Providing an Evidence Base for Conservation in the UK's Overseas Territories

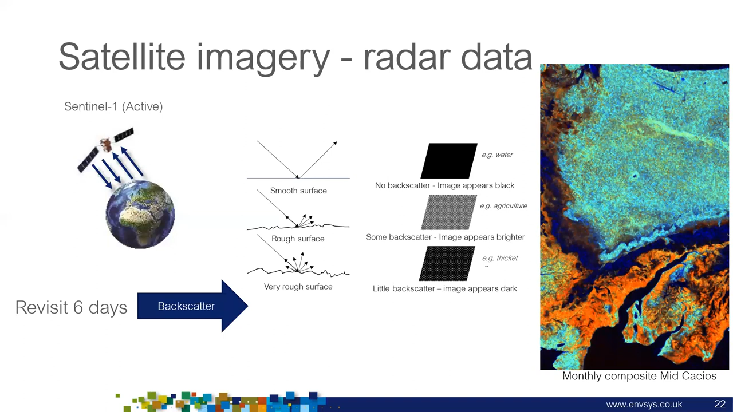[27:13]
uh like a dry forest or something with multiple layers will give a give a darker appearance um the brilliant thing about radar data as it sees through cloud and the absolute game changer with satellite images in the last three years is the launch of sentinel